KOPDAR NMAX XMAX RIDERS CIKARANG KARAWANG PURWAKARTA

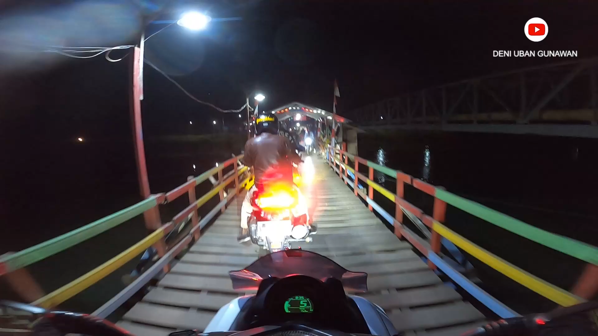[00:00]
Suasana jembatan Indo Taise bayar 2.000.
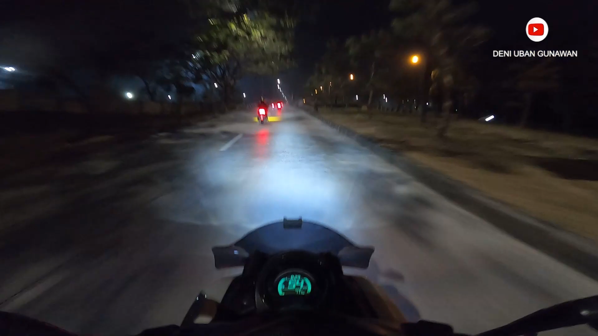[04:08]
Ya udah, kita putar balik depan. Oh, soalnya kecil, power. Ya udah. Sap. Oke. Okay.
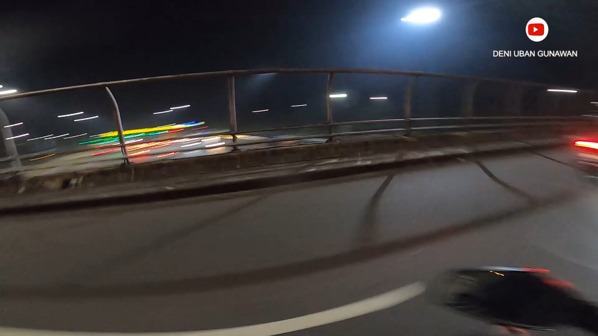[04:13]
Oh, itu keren banget itu pintu tol malam weh. Tapi kalau jalannya masih jelek tuh yuk. Jelek di Dijana sih. Oh, jelek di Dijana. Deket. Nah, tapi boleh lah, sok aja lah. Hah? Langsung aja udah, gak apa-apa tuh. Lanjut aja. Ah, lanjut aja lah. Lanjut lah, kagok. Hitung-hitung ngasih tahu yang belum pernah kesini. Keharap, woi.
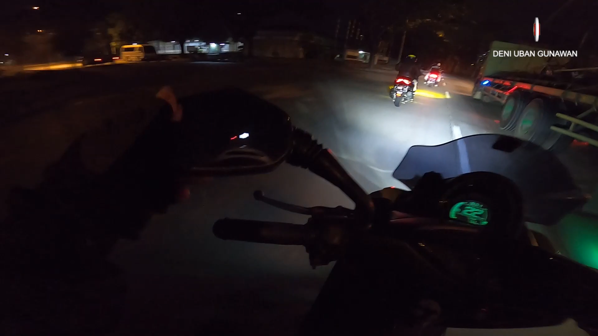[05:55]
Kalau diam aja di rumah mah aduh ngapain? Ada cerita. Oke. Kita mau melalui jembatan ya. Jembatan apa namanya teh? Jembatan 2000. Jembatan 2000 Indo Taise ya. Oke. Ngasih gaskeun.
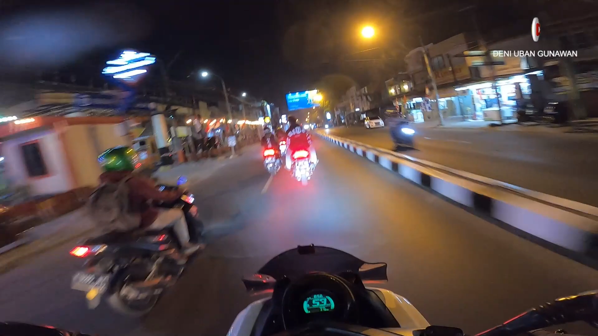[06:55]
Seperti apa kira-kira nih malam harinya, ya kan? Jarang-jarang nih kita nih malam-malam ke Karawang.
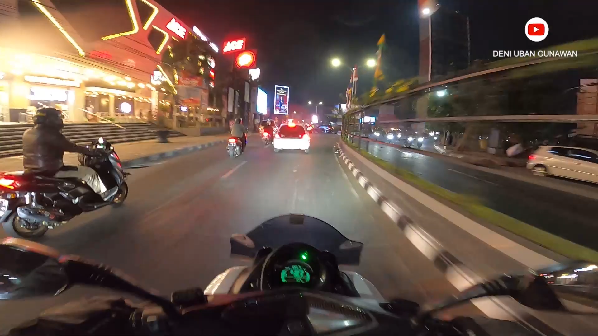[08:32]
Ini dia bundaran apa sih ya namanya? Ini teh bundaran Karawang pokoknya mah. Karawang. Bundaran Ramayana. Ramayana. Oke, kita masuk ke arah alun-alun ya. Ya. Pemda Karawang. Kebetulan malam ini kita mau nongkrong ngopi-ngopi di Adventure Cafe. Apa Cafe Adventure itu teh? Adventure Cafe. Bareng sama NMAX Rider Karawang dan Cikarang. Sama NMAX Rider Cikarang, tiga kabupaten ya.
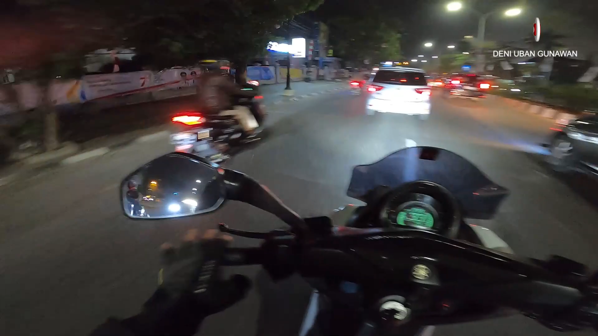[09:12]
Apakah malam ini Om Gandong dikawal sama Poldanya? Kayaknya dikawal. Waduh, sepertinya perizinan agak ini. Hai. Itulah resiko kalau ketahuan. Sebenarnya ini Karawang, ini lapang Singapura Bangsa. Lalu di depan ini alun-alun. Oh, itu tuh lapang bola Singapura Bangsa. Ini depan Pemda nih, yo. Pemda nih. Kantor Bupati. Kantor Bupati Teteh Selika.
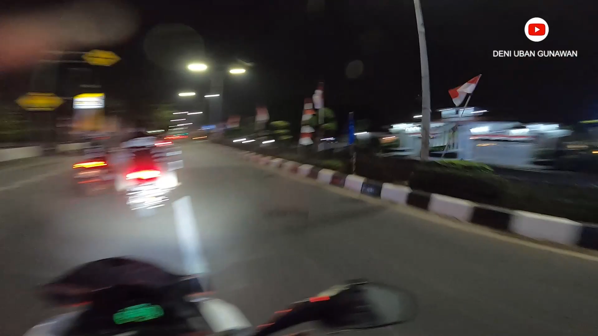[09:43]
Saya pernah ke situ, yo. Oh, pernah. Pernah ke Rumdin. Ini masih lurus. Lurus masih. Kita ayo hijau, yuk, hijau, gas. Aduh, merah. Oke, hijau lagi. Nah, di depan ada lapang karang pawitan, yuk.
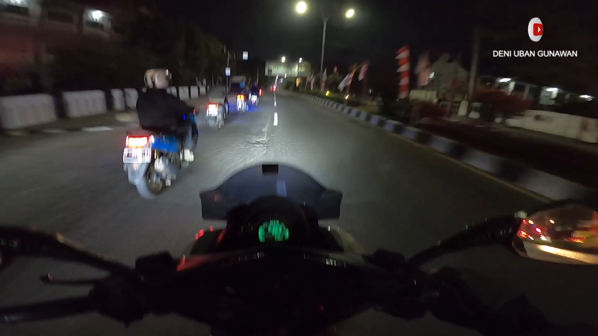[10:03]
Sebelah kanan, yang rame. Nanti lokasinya sebelah kiri. Adventure Cafe.
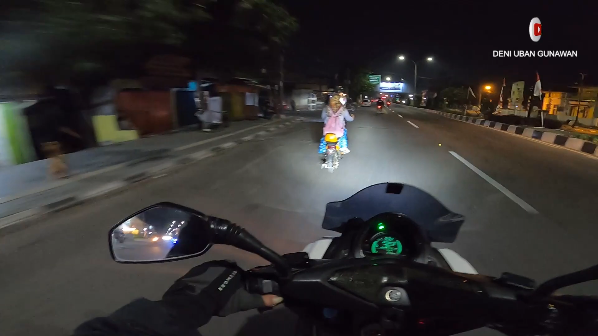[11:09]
Ini nih. Beloknya sebelah mana ya? Ini nih, ini dia. Cafe Adventure. Nah, ini dia. Yuk.